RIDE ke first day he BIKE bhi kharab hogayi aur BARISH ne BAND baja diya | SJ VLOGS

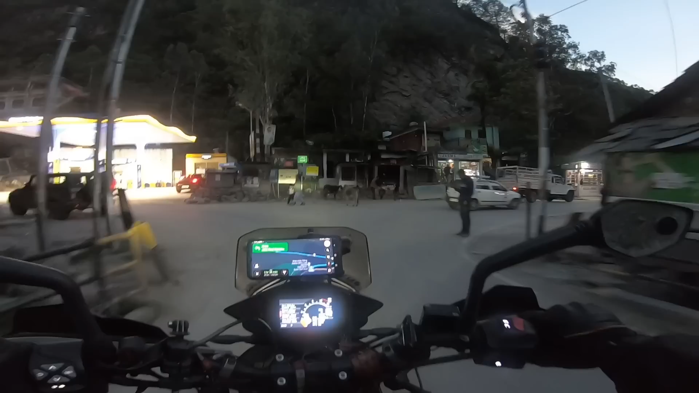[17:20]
लेफ्ट साइड सेंज वैली राइट साइड तीर्थन वैली तो यहां पर